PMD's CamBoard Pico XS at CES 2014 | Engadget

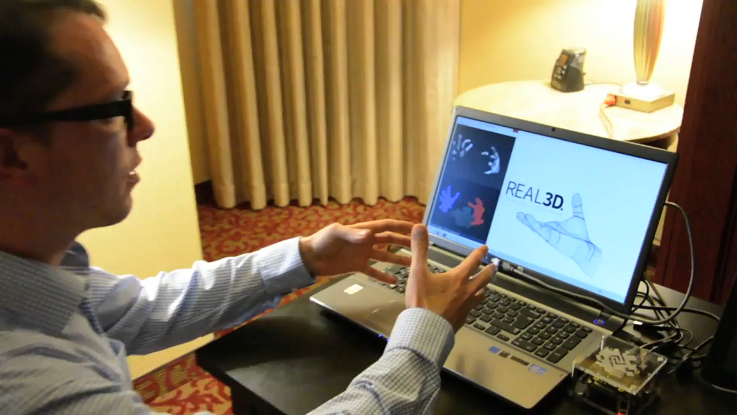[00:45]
a two-hand skeleton information where each hand is modeled by a 17-joint hand model.
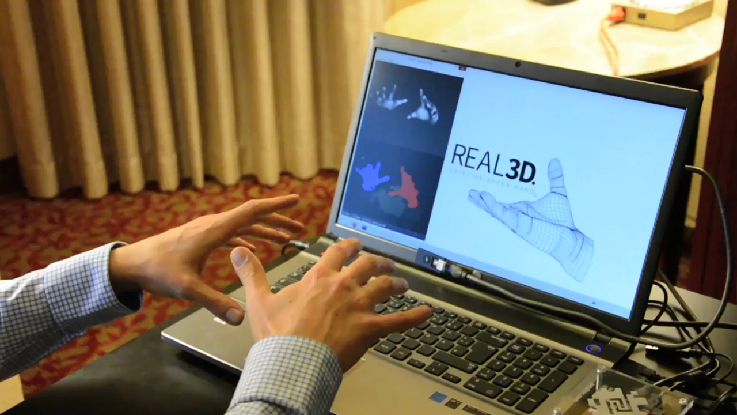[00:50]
That information can be accessed via an API. It will give you any information you need about the hand, how it is located, how it is moving.